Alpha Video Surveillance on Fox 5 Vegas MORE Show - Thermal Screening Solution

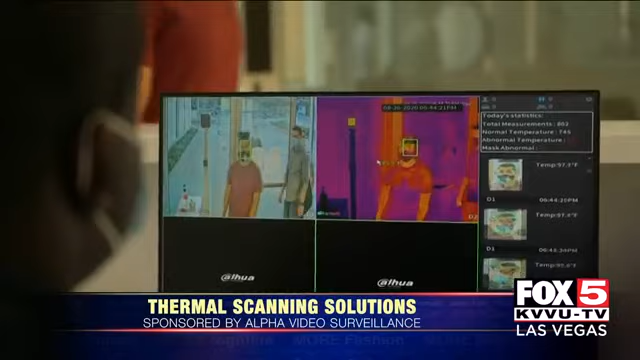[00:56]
That's where you're going to find the most accurate body temperature.
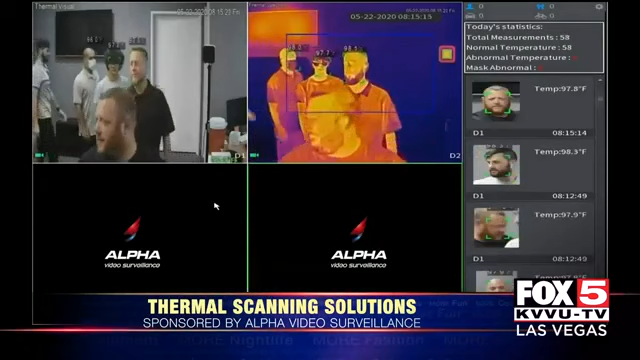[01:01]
Now, after it finds the temperature of your inner eye, it shows up on a screen and you can see that temperature right there. And in the event it can't find your inner eye, if you have glasses on, then it will check for your forehead. After it gets your forehead temperature, you'll see it pop on your on your screen in front of you. Okay.